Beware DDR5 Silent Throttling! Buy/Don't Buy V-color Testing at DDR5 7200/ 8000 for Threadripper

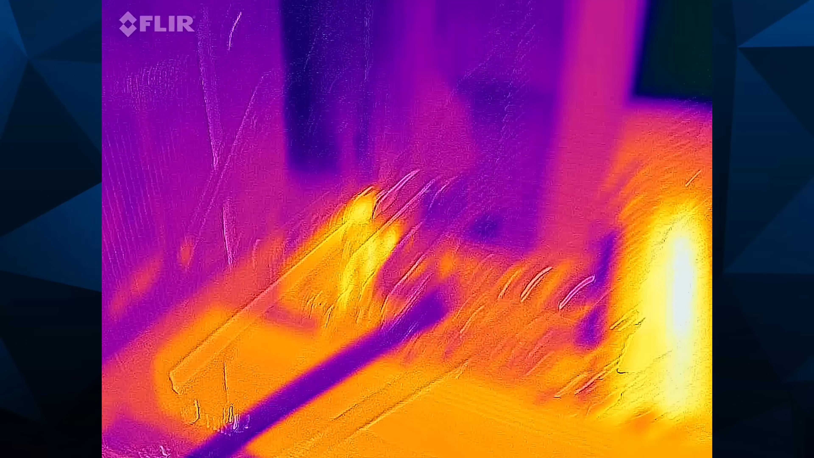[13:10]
And we can see clearly on our thermal imaging that the little memory chips are at 75 degrees C,
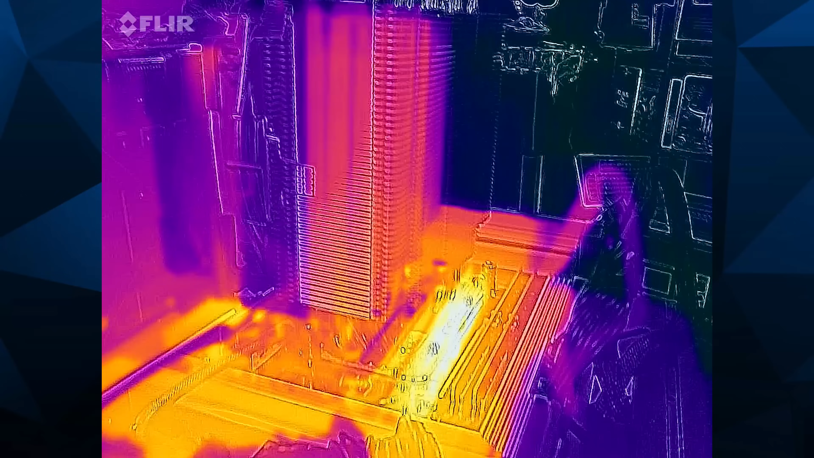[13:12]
which is where the thermal throttling point kicks in. That also shows up in software.
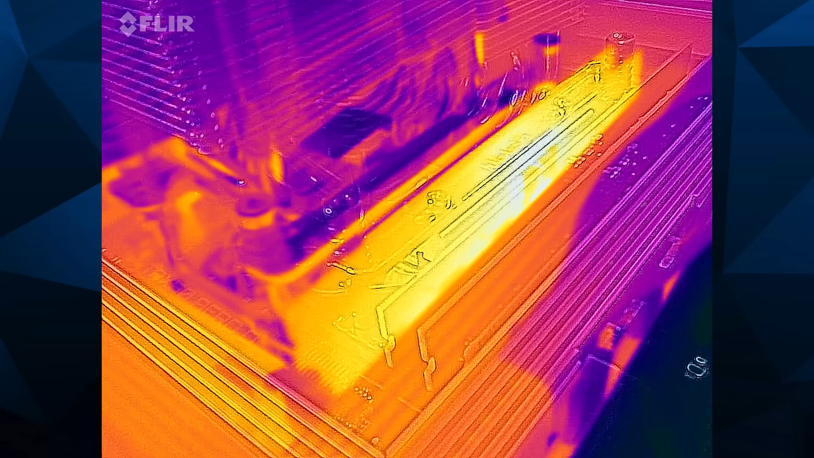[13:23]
Generally, hardware info 64 is fantastic software and doesn't always seem like it's able to read the dim temperature or the correct dim temperature. Some dims seem to under-report their temperature versus what we see on the FLIR.